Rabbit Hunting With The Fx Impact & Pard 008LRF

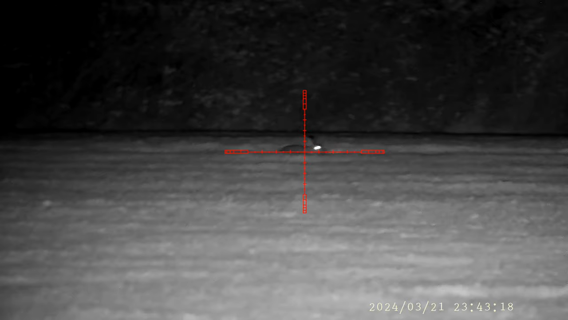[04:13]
Now this is what I mean with long range shooting. You should only ever shoot at distances you're comfortable with. The wind was strong and it was switching all the time. I seen the first shot land. I had to aim on its ass to make the clean kill.
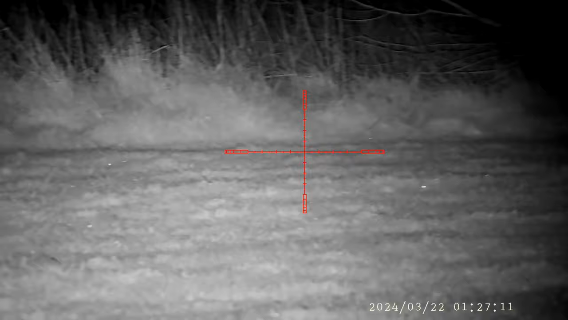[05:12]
this rabbit, just only a young un. So when you shoot them, even though it's nice clean headshots, they always tend to jump about.
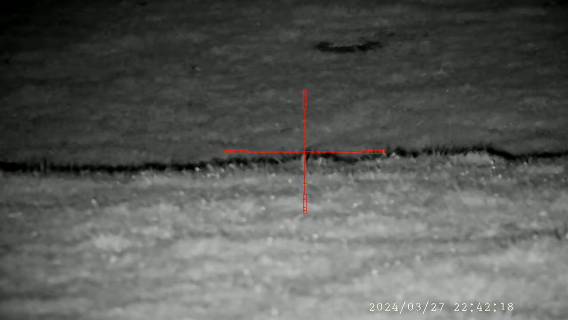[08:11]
Now this is what you call a double header. One there, one there.